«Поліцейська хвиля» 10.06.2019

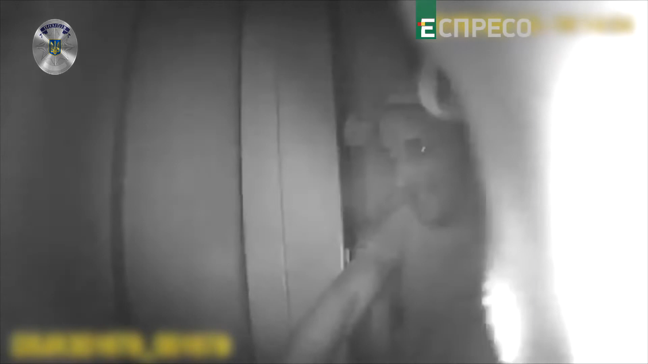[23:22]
А це вже львівські патрульні визволяють із ліфту однорічну дитину.
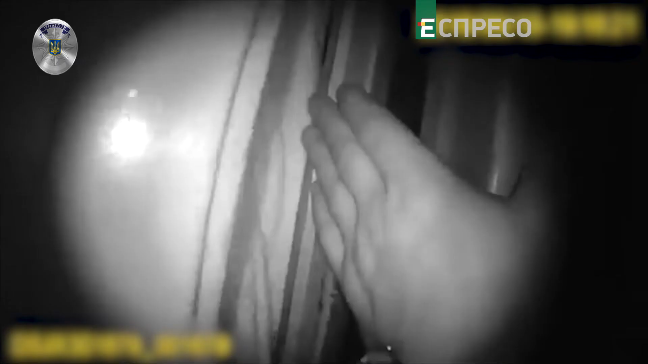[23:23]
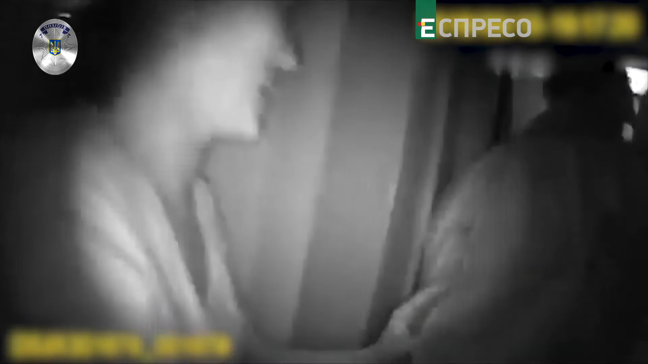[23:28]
Мама зі старшим сином вийшла, двері раптово зачинилися і немовля у колисці залишилось всередині. Там же у Львові двоє патрульних на краю даху.
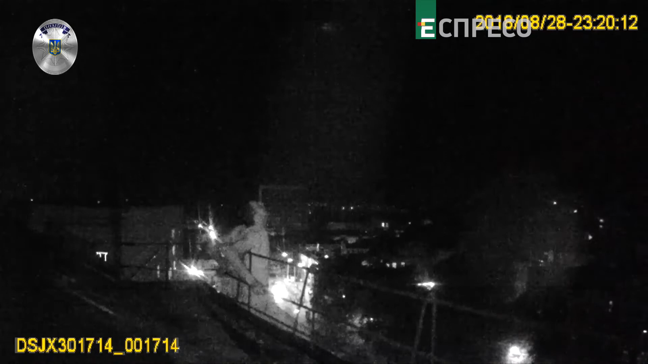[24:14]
Степа, не вартує, не вартує. Не роби друних рухів, зірветься рука і що? Я не дубіжу туди, щоб тебе зловити. Зрештою, чоловік заспокоївся і зліз.
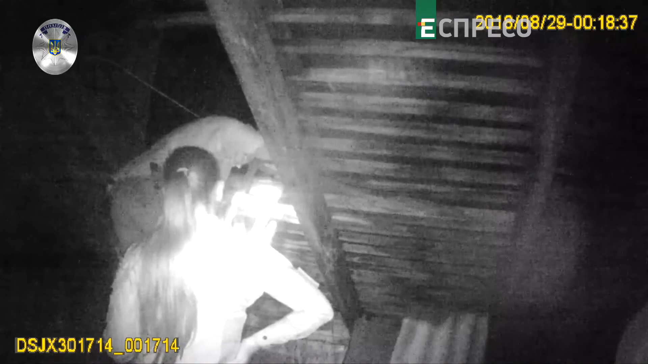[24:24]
За врятоване життя патрульна, що була в екіпажі, отримала від міністра внутрішніх справ Арсена Авакова нагороду.